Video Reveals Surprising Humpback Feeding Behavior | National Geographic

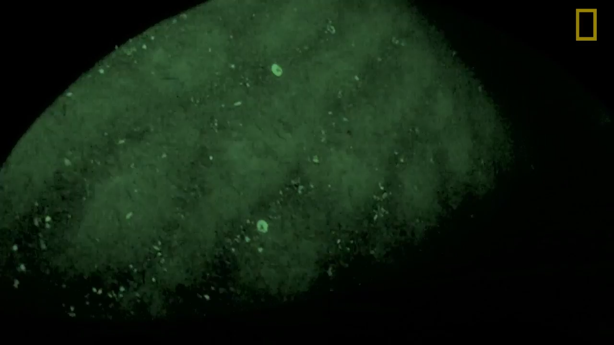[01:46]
It's rolling on its side, and the camera twists actually so it's pointed downwards. And you see these little sand lance fish swarming all over the bottom.
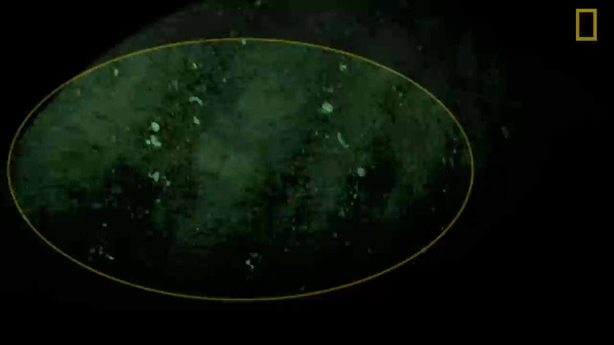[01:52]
That's the prey that the whale's going after.
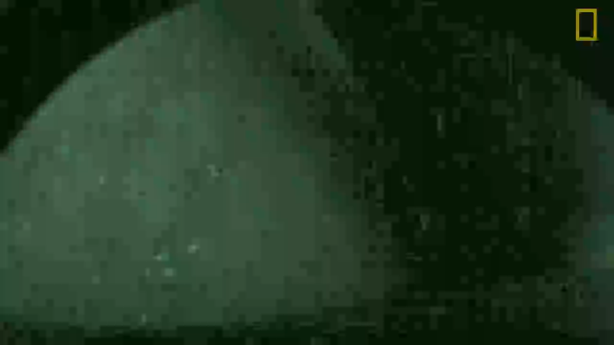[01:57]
But they're not actually buried. And so the whales are skimming right along the bottom of the sea.
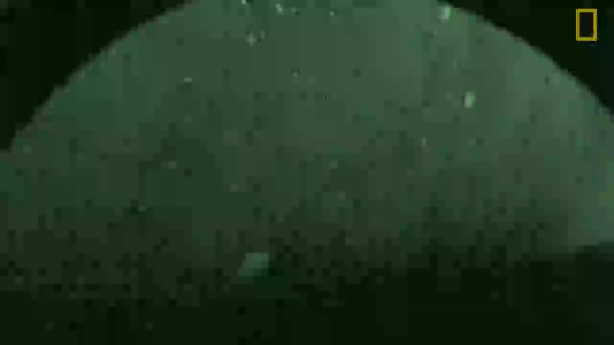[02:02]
But they're not actually digging into it. This bottom feeding behavior could be sometimes done by a whale by itself, and sometimes multiple whales working together.
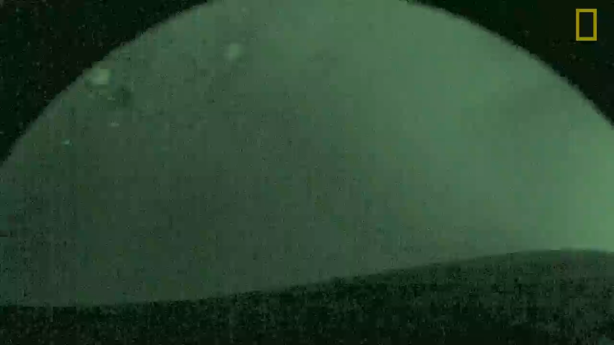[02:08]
And so that's the level of detail that the visuals can give us that some of these other devices can't.
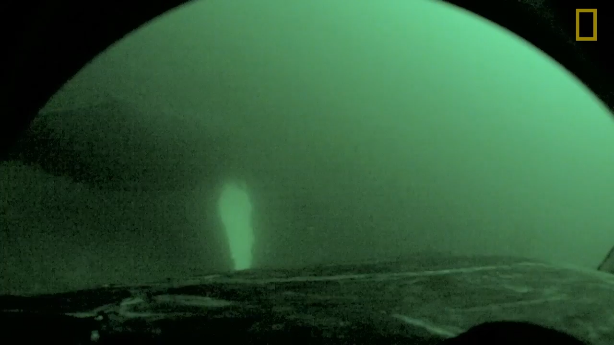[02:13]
This next shot is just fun. While the whale was wearing the CritterCam, it breached.